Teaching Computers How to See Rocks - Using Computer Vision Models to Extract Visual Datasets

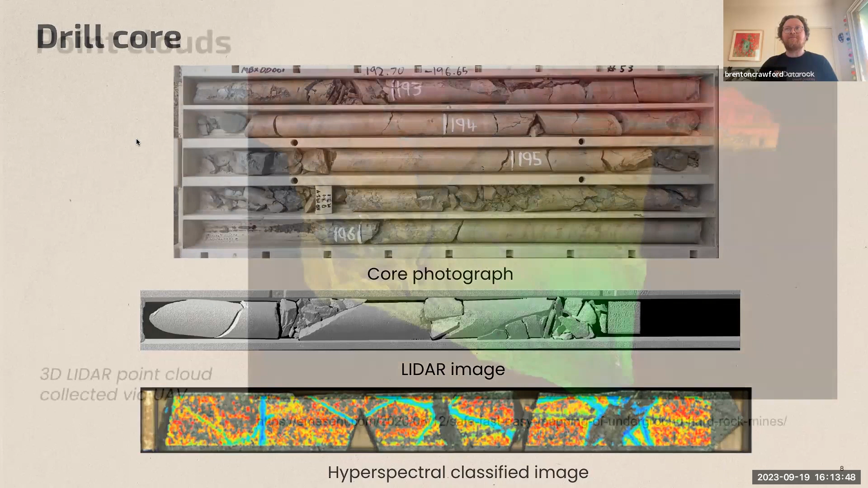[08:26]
another really common use case is is point clouds um so we're seeing point clouds being collected more in lots of different industries they're certainly being collected a lot more in the mining industry here we're looking at a pretty typical 3d point cloud from an underground mine which basically could be collected either by a drone or by vehicle or even by a person um and the idea is that we're getting a lot of detailed information about the shape textures of the rock underground we could be looking at particle size of the pieces of rock we want to be looking at the overall shape of the development
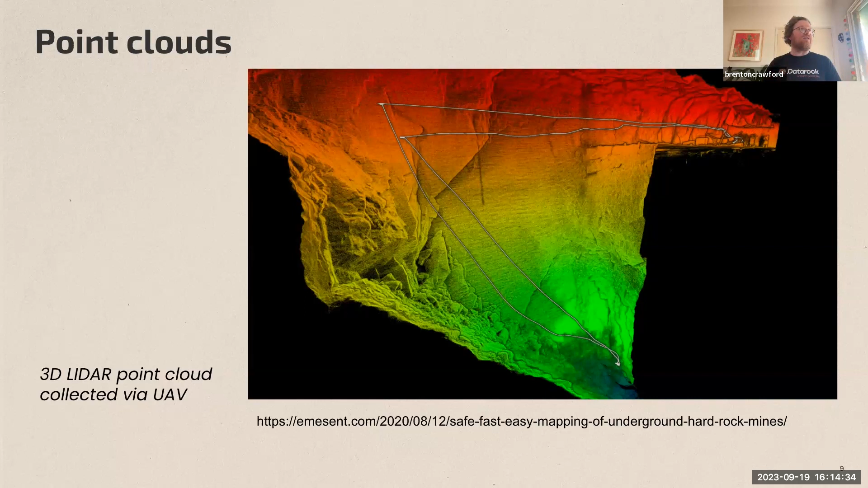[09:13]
underground to make sure that everything's correct um and because we're moving rock around underground most of the time in the mining environment lidar is a really good way to track that volume and how things are moving so a really critical data set um in the mining um space uh similar to lidar we also have imagery types which are